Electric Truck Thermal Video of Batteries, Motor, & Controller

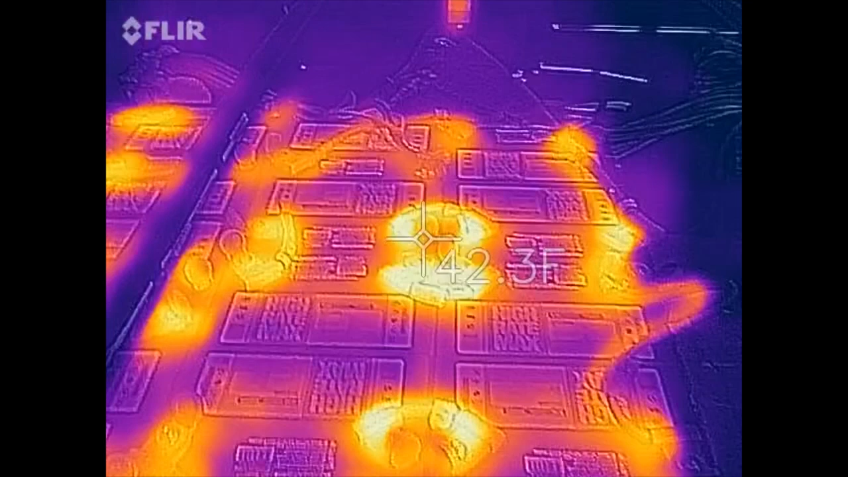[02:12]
On screen: spot 42.3°F
Let's see if I can get in.
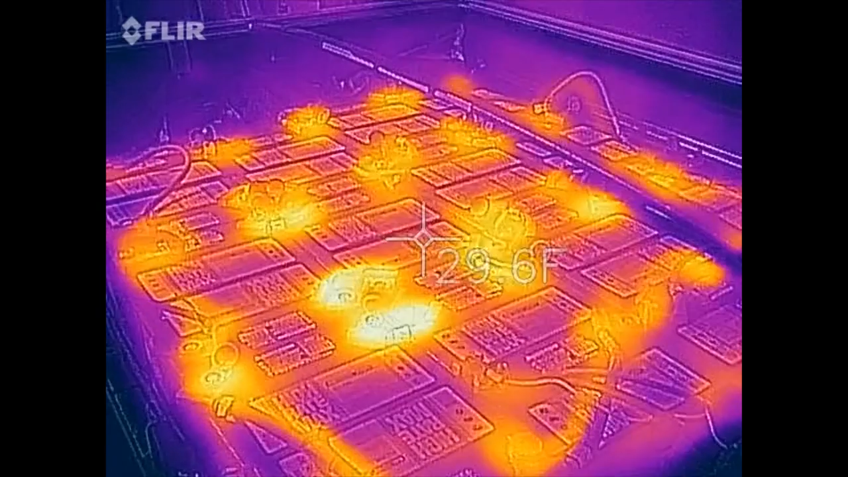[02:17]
Okay, so here's a different angle of the batteries in the truck bed.
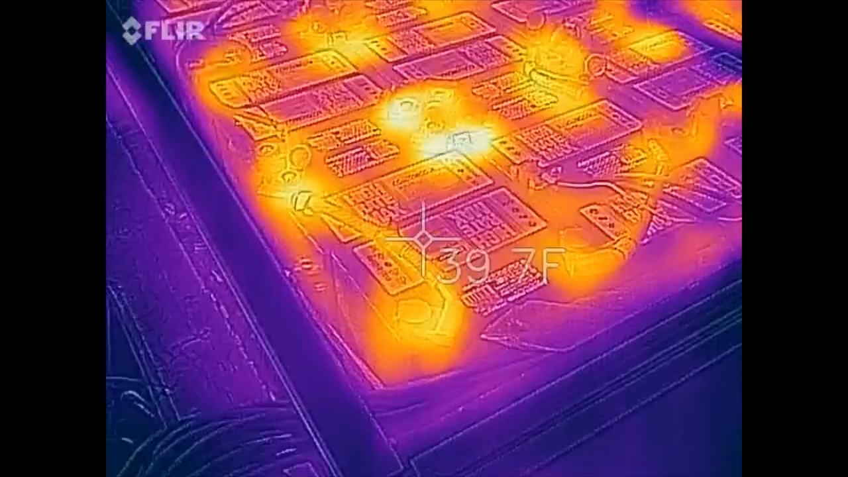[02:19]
On screen: spot 39.7°F
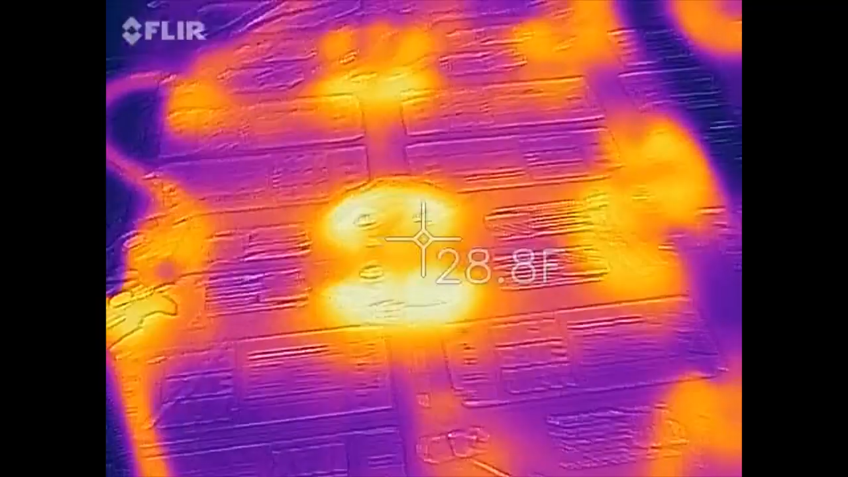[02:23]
On screen: spot 28.8°F
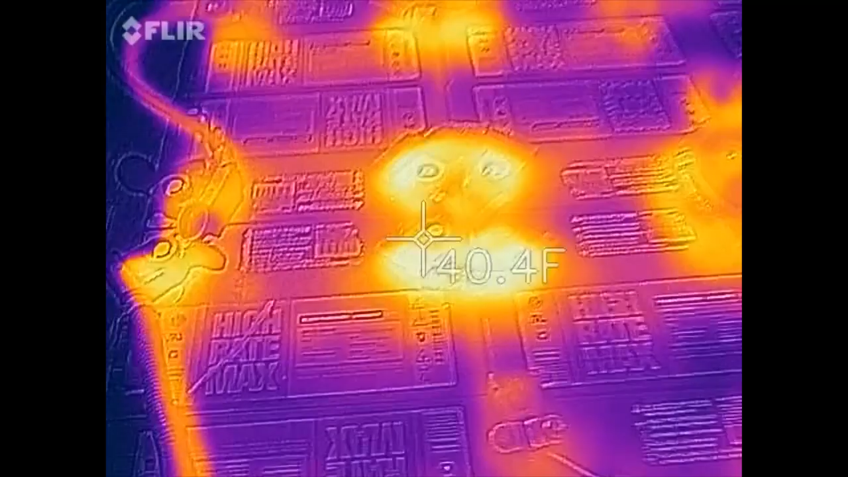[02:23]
On screen: spot 40.4°F
It looks like here, it looks especially warm.
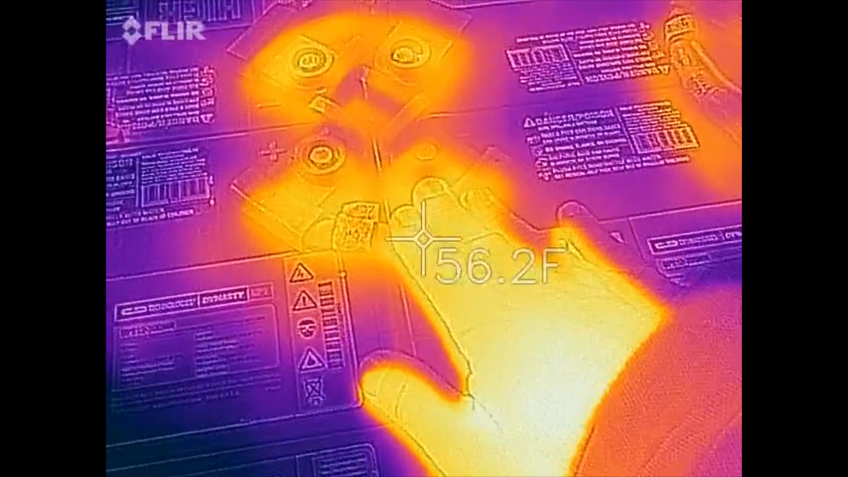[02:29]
On screen: spot 56.2°F
Oh yeah, now that one I can actually feel the temperature difference, that there is a little, it's just a little warm.
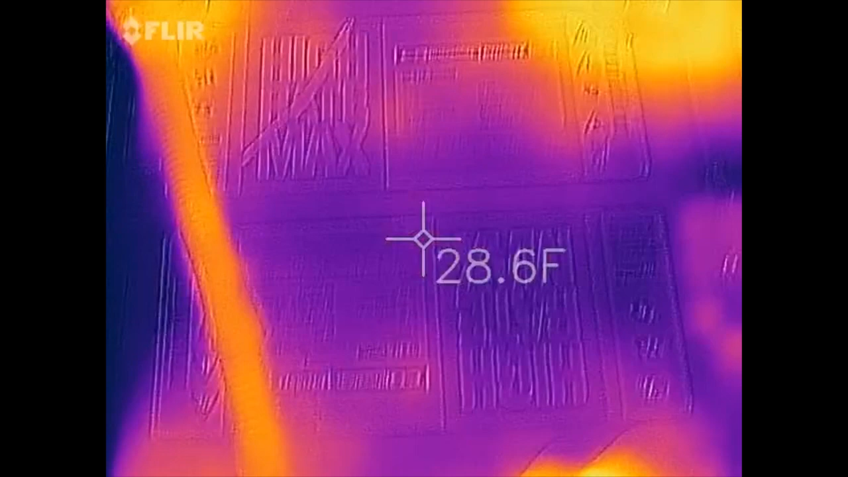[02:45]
On screen: spot 28.6°F
I mean, obviously by comparison, the middle of the batteries like here, you know, they're pretty cold. Let's see if we can find another spot.
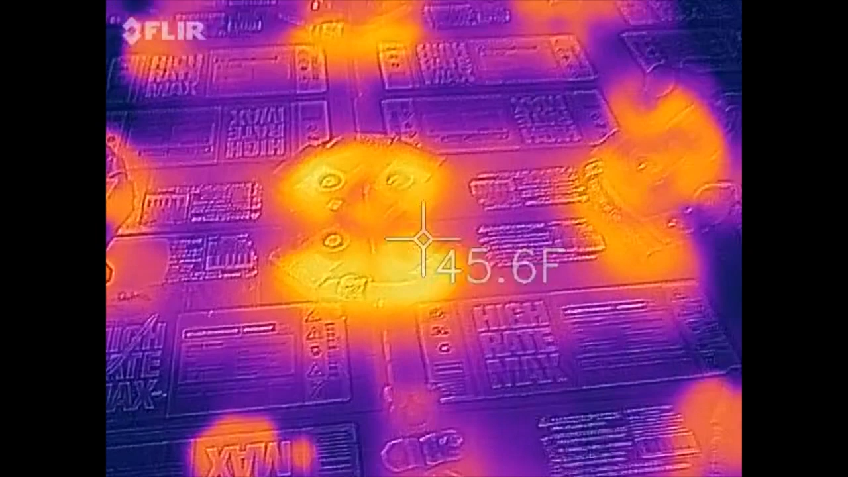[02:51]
On screen: spot 45.6°F
I mean, these guys looked like they were the warmest.
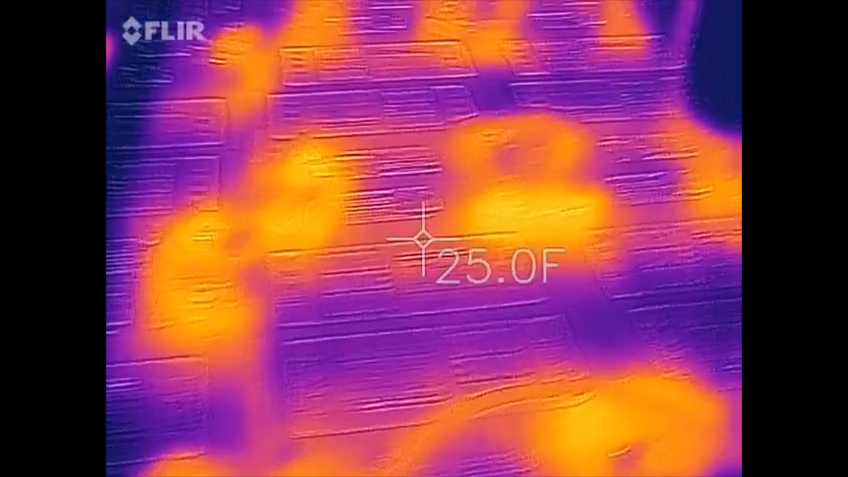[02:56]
On screen: spot 25.0°F
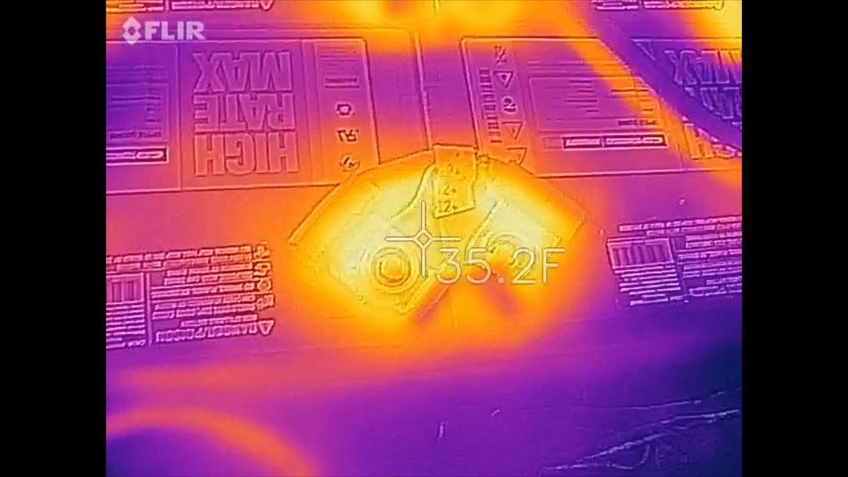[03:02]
On screen: spot 35.2°F
Yeah, I can feel, feel it, but it's not that warm.
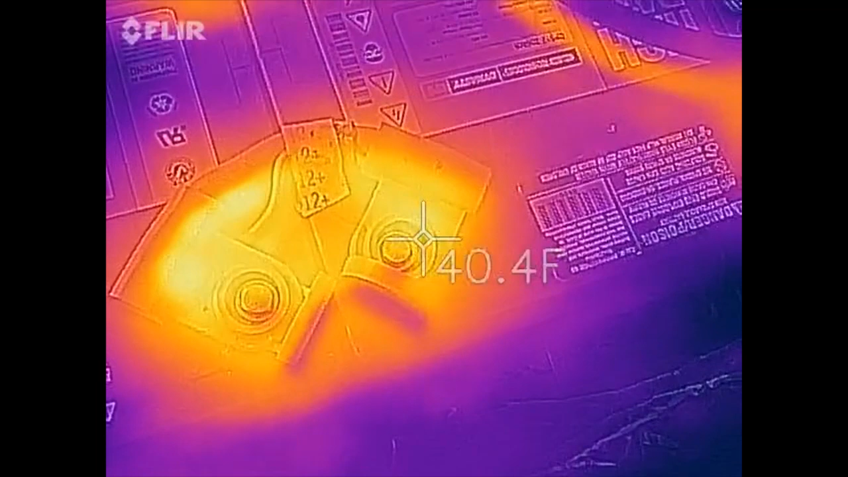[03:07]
I mean, you know,
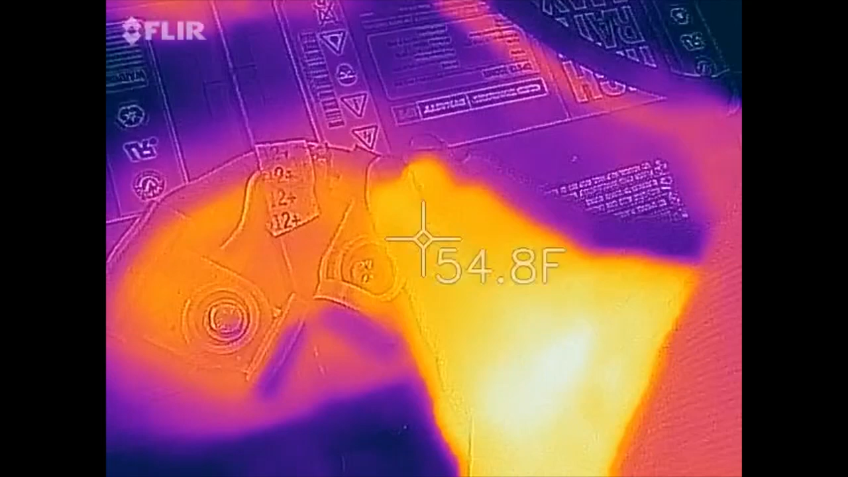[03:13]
On screen: spot 54.8°F
we're talking like 40 degrees, that's above freezing, it's not exactly warm.
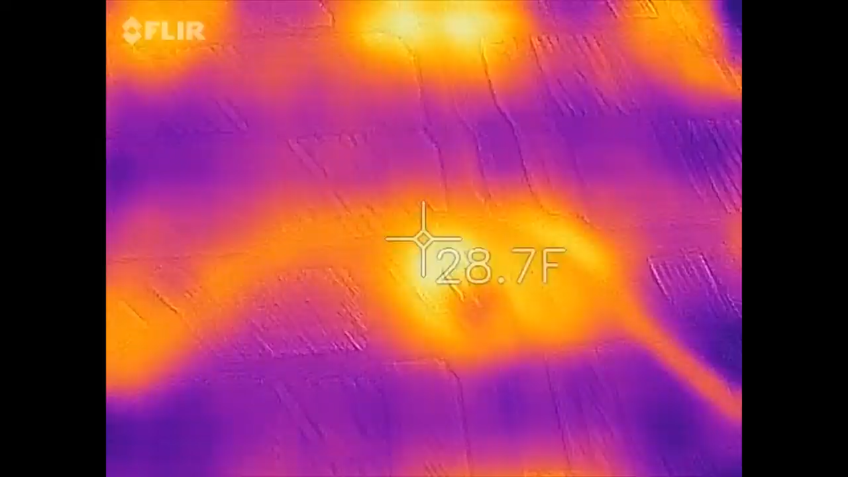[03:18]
On screen: spot 28.7°F
So again, one thing you do have to keep in mind with the thermal imagery is that it's kind of like an auto iris.
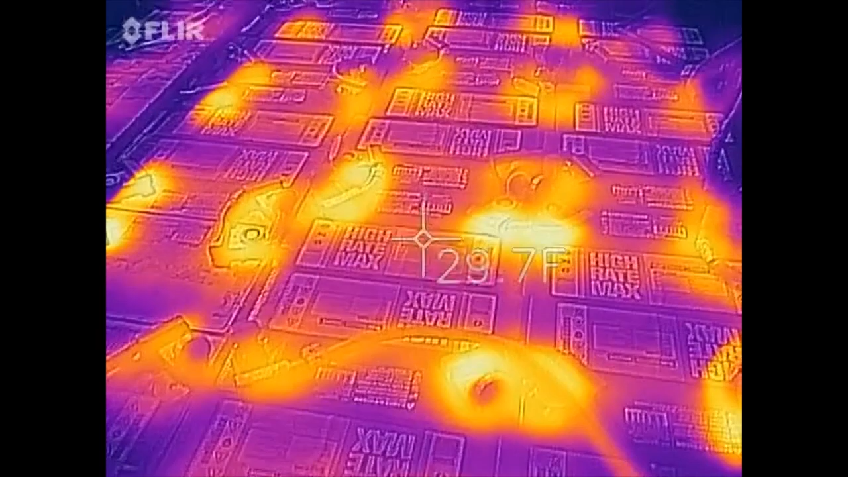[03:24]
It is all relative. There's warm, and then there's warm, and there's a big difference between the two.
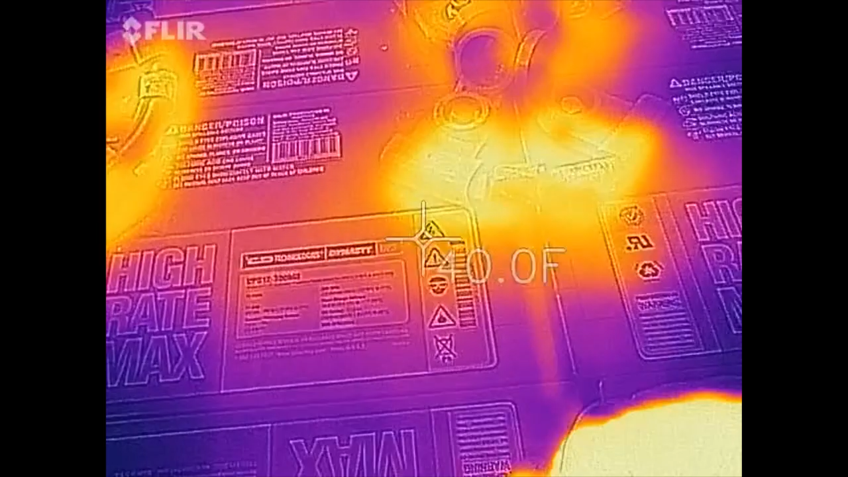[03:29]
On screen: spot 40.0°F
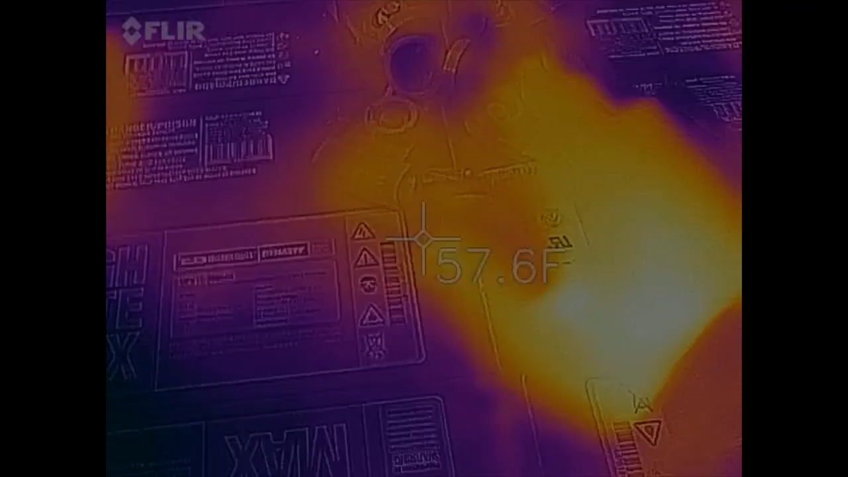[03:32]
On screen: spot 57.6°F
Here's some more thermal video for you. We're under the back of the truck, near the rear bumper, kind of the right back corner of the truck.
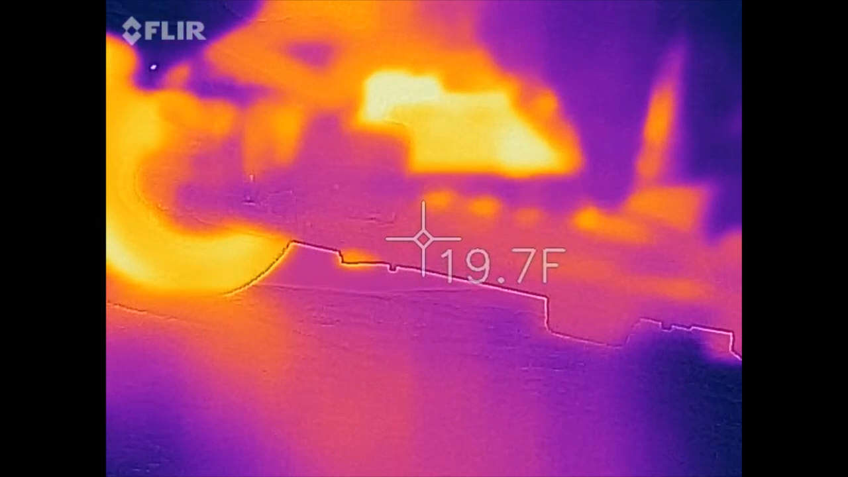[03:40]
On screen: spot 19.7°F
Right there is the left rear tire.
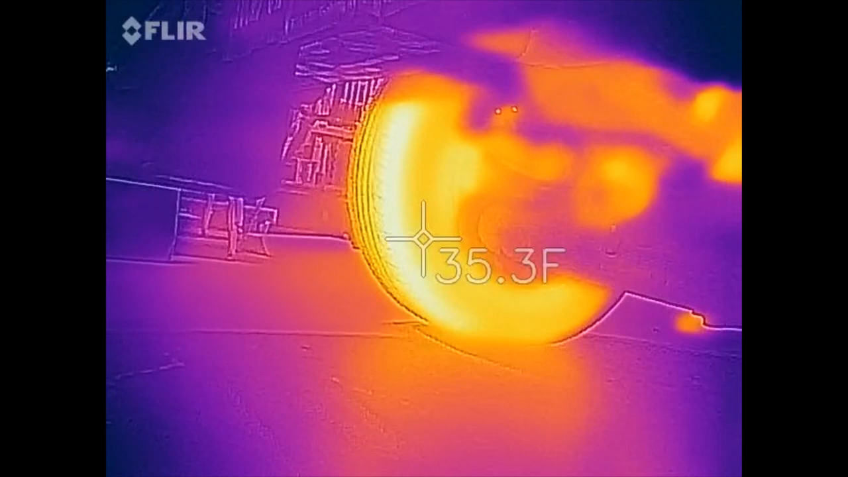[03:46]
On screen: spot 35.3°F
Nice and warm. Of course, the tires, they're rubbing against the road, there's friction, so they get nice and warm.